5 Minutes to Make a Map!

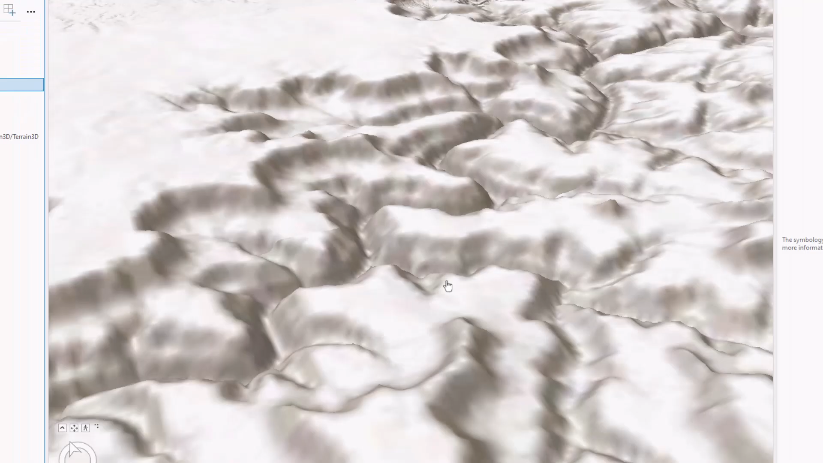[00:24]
beautiful and i'll smush it into our underlying imagery using the luminosity blend mode anybody can blend hillshade in imagery but depth and mist next level so
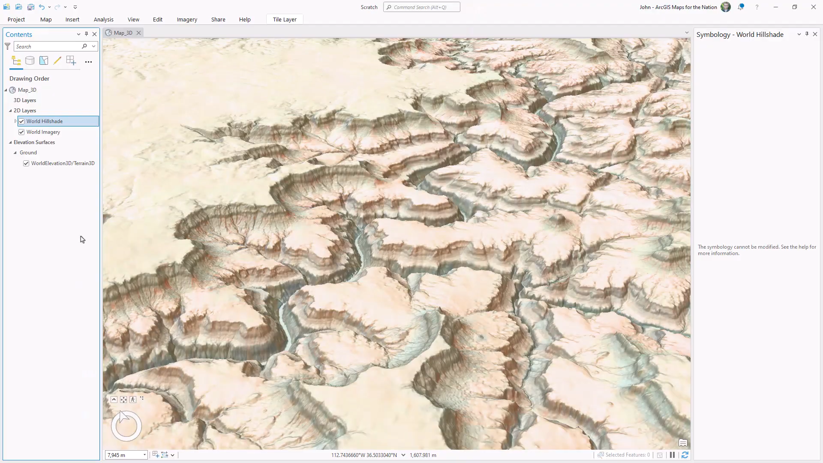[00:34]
to this blendy map i'm going to add the terrain layer from living atlas it's a global digital elevation
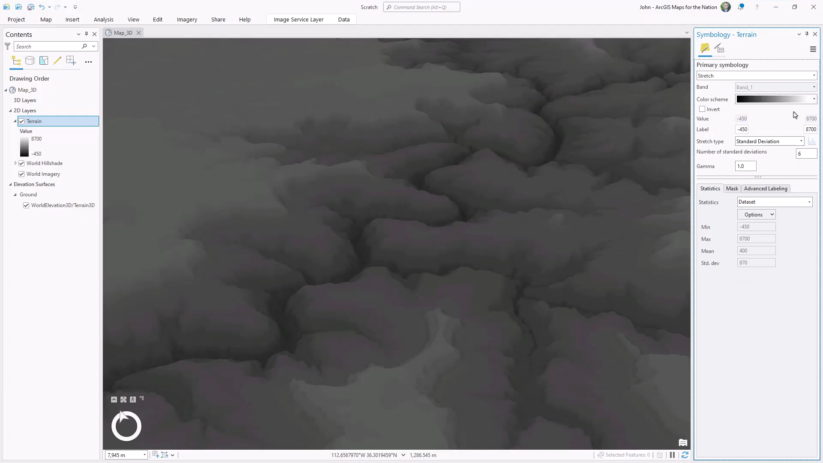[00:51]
now for some color alchemy i'm going to change this lower elevation black color
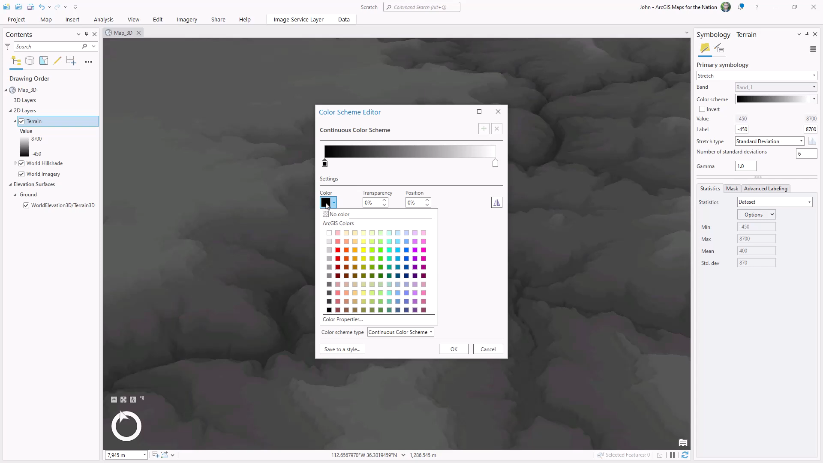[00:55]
to a deep reddish color and higher elevation colors will be a lighter greenish color when we
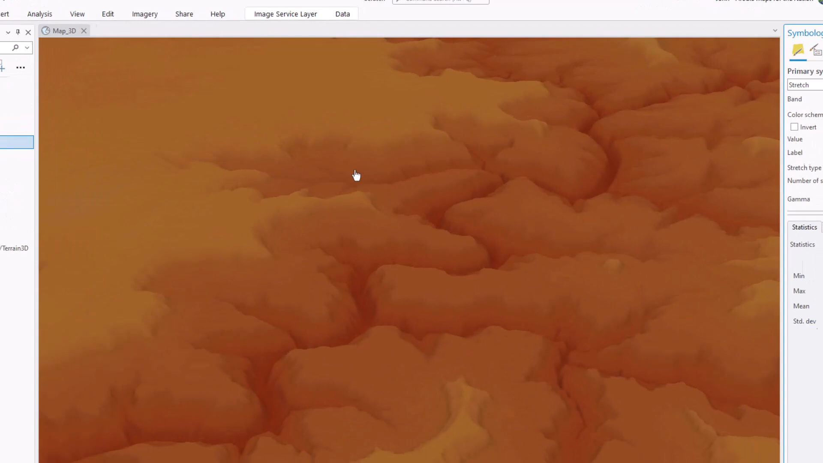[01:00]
apply a blend mode of soft light to this layer it'll add a sense of
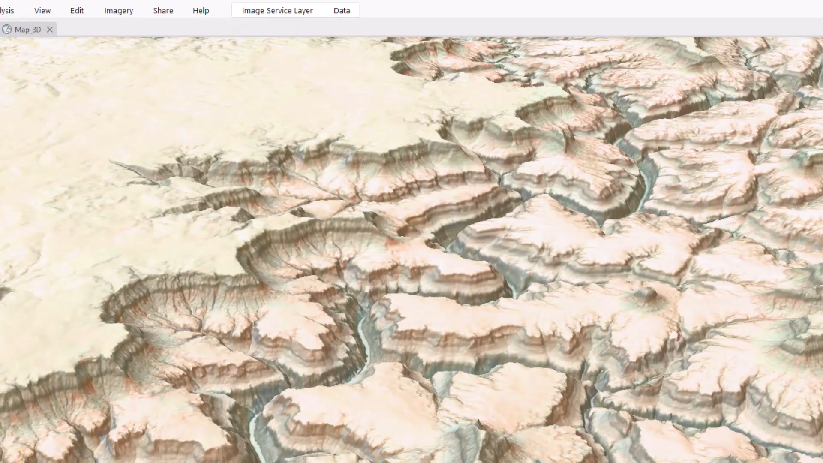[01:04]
depth to our terrain and then to make a misty version of this i'll duplicate this layer by holding ctrl and dragging i'm
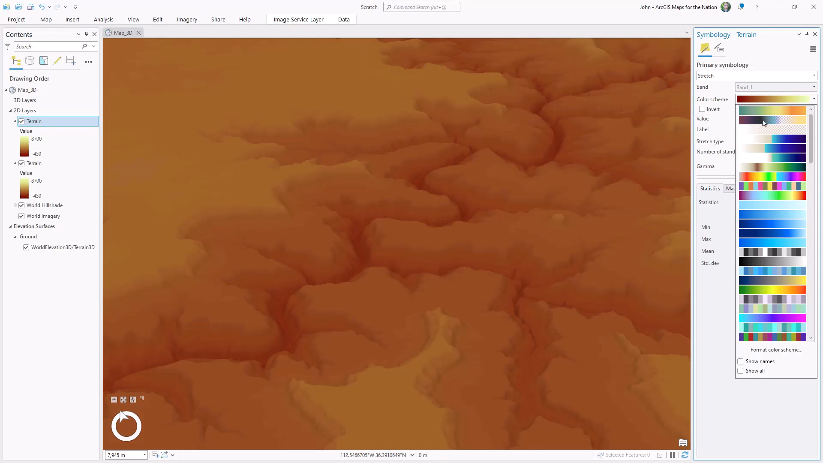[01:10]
going to turn off its blend mode just normal and i'll change its color scheme to be white to fully transparent white and i can drag the start and stop handles of this gradient so that the resulting mist looks about right in my landscape
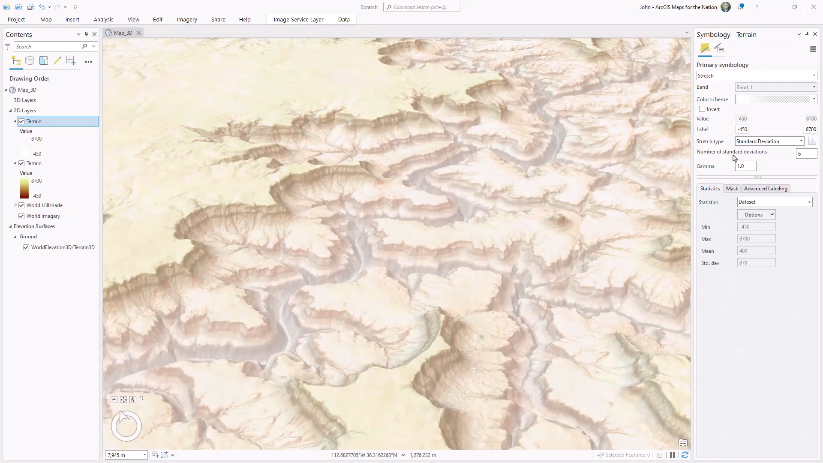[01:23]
and by golly that's just a little too misty so i'll tweak this to render it only lower elevations until it looks right sure it looks cool but it's also an
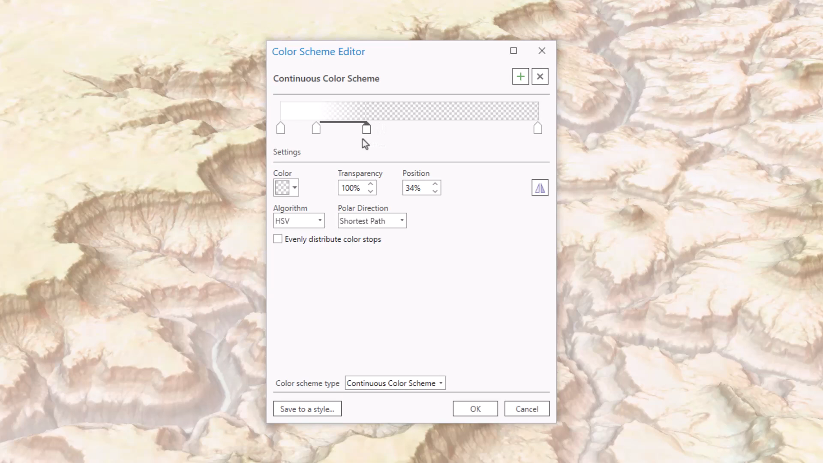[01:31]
important tool for visualizing depth in
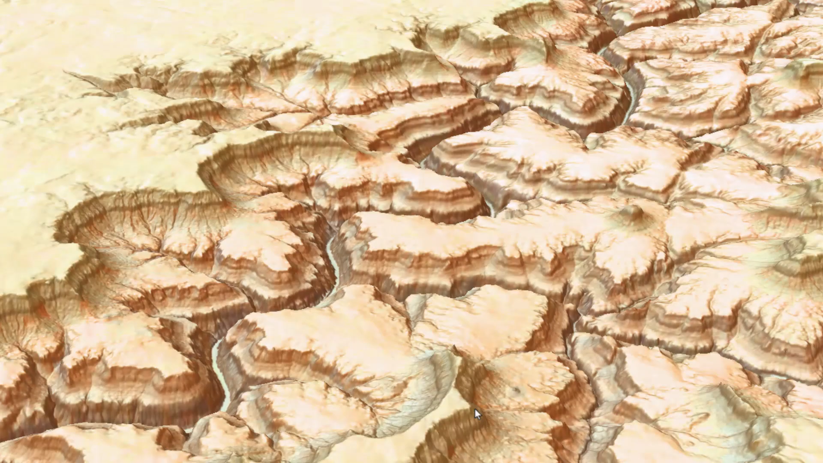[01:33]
a place and giving it a sense of atmospheric mass digital or print print poster or landscape orientation time for a layout i'll choose the insert
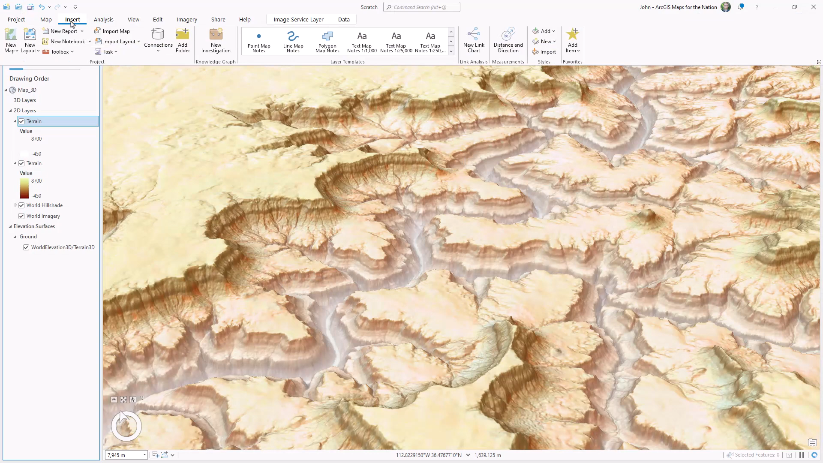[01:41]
tab and choose new layout and i'll choose the size of architectural d a weird arbitrary american print size into this layout i will insert my map and i'm gonna fill the